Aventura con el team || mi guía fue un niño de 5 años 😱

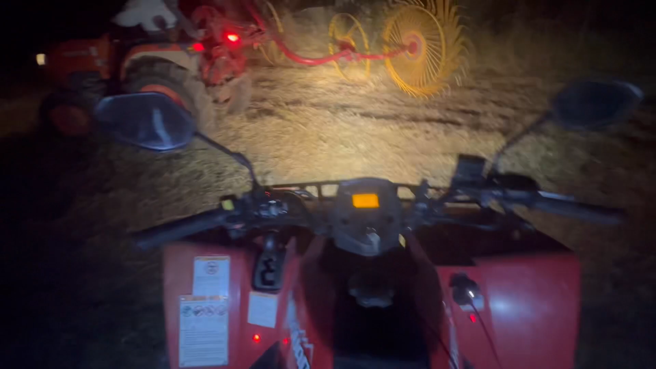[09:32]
Amigos, ya me vieron, pero me brinqué esa zanjita y pues a seguir a Beto.